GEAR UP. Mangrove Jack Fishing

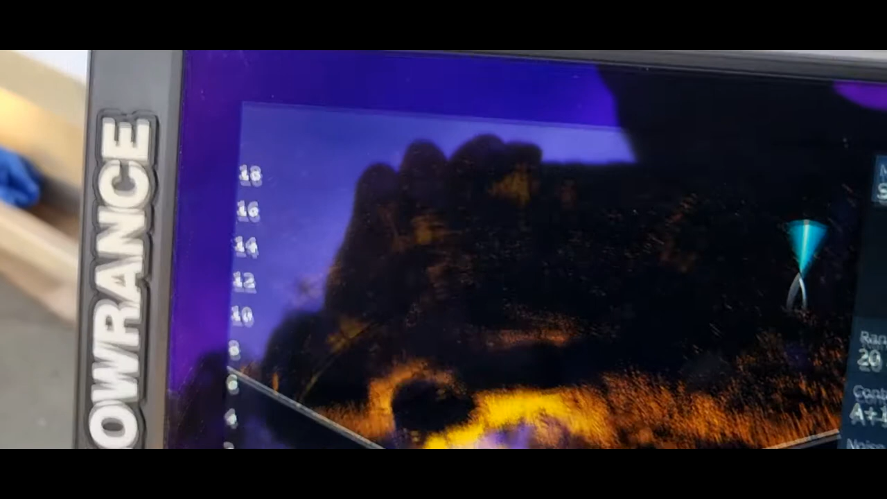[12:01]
Like that clip you just seen there, yeah, you can see this awesome big snag there.
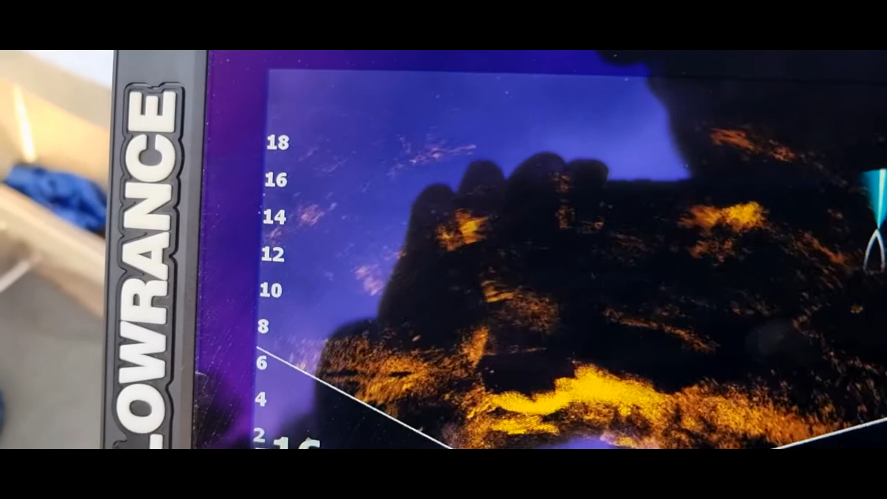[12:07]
Everyone's going to fish it, you know, on the weekends, during the week, but in front of that snag,
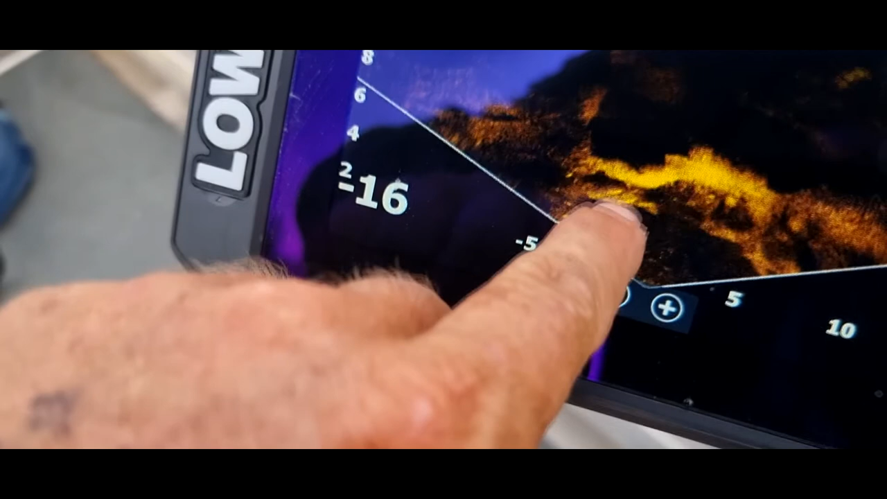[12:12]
and then probably 50 metres before that one, and even more, there have been snag poles and logs that I've seen off the bank.
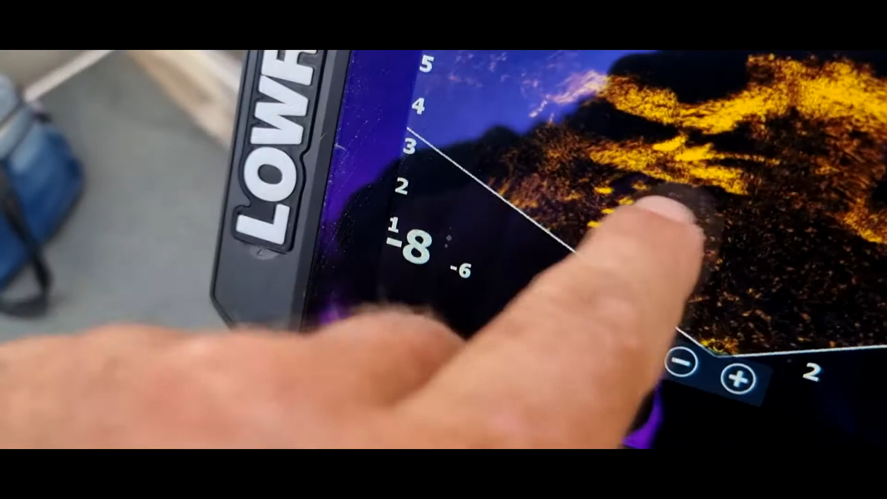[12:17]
And when you sit there and you really get a gauge on what you're looking at,
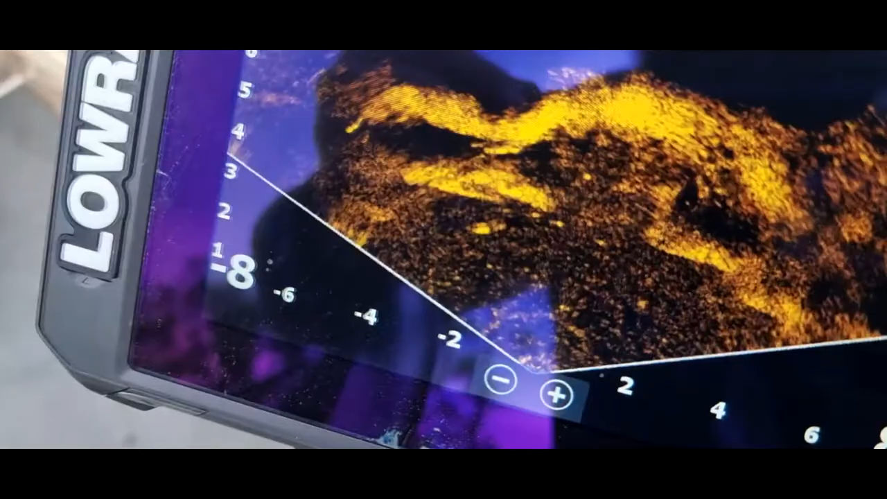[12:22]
look, you'll see heaps of fish. Like, what you don't see under the water will amaze you.
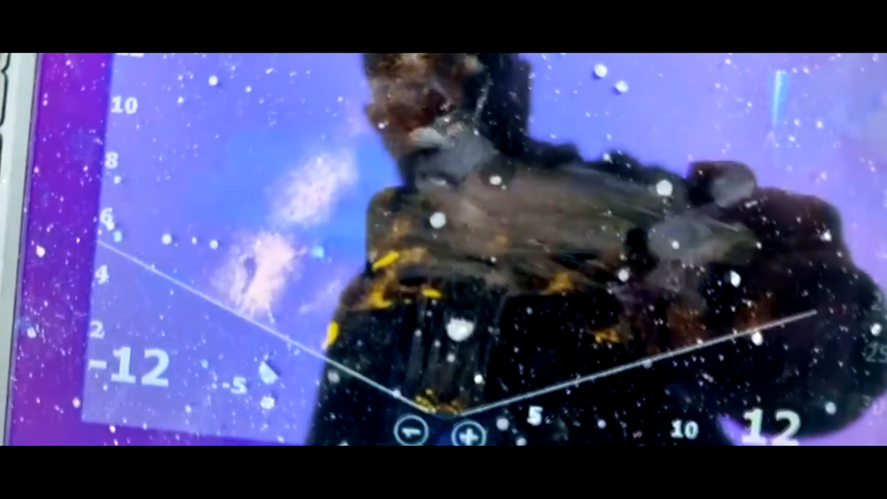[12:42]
2 sharks, 3 sharks, right under my boat.
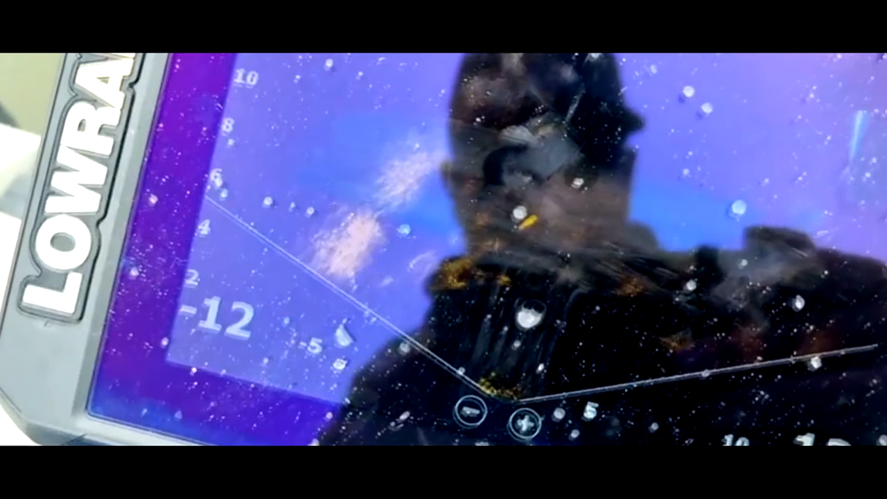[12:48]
That is crazy.
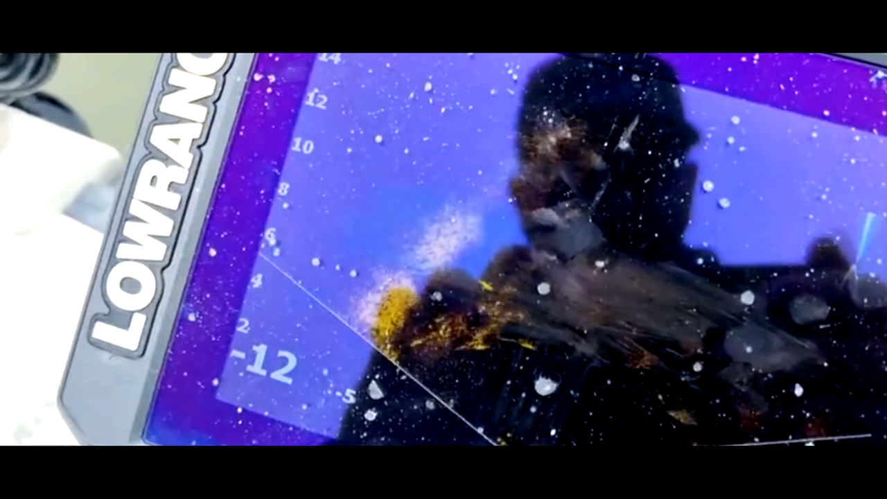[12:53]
There they are, it's lighting up.
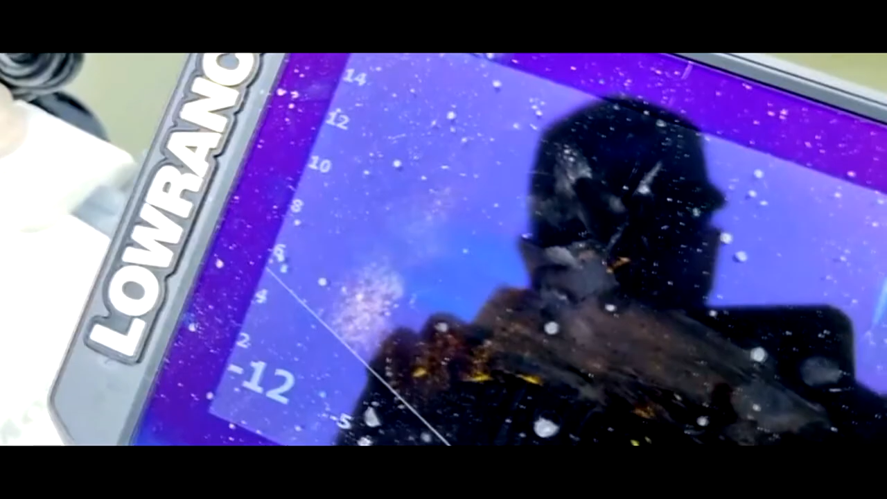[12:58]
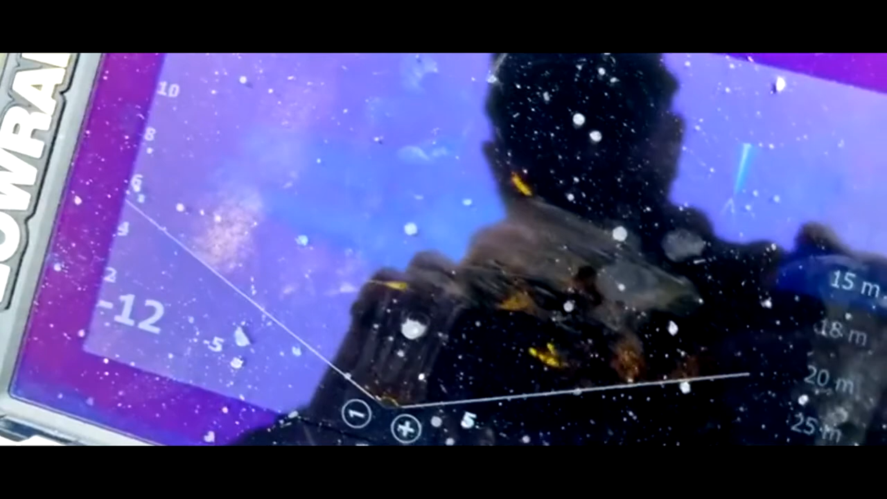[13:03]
Actually a couple of jewies up here and there's sharks just circling all around them.